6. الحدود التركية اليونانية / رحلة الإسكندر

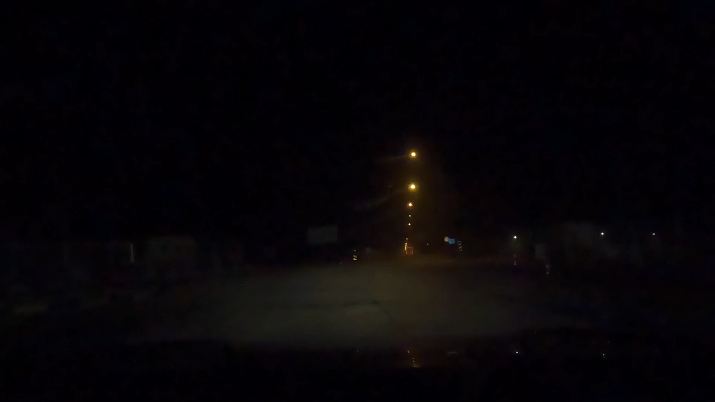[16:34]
يعني يمكن 3-4 ساعات. هذا جسر عليه ضباب، أعتقد إني قاعد أعبر كذلك فوق نهر، ماني متأكد، بس جانا ضباب ومريخ كان.
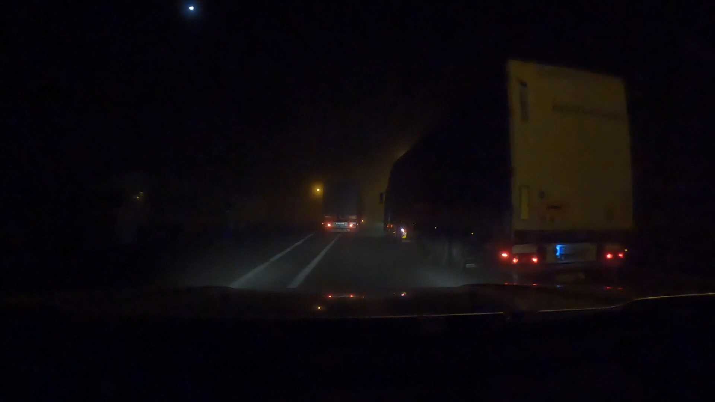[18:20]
حركت هنوقف كل ما مرنت شاحنة تحرك. سالفتكم علي انتم. خلنا نوقف هني نشوف شو الاوضاع.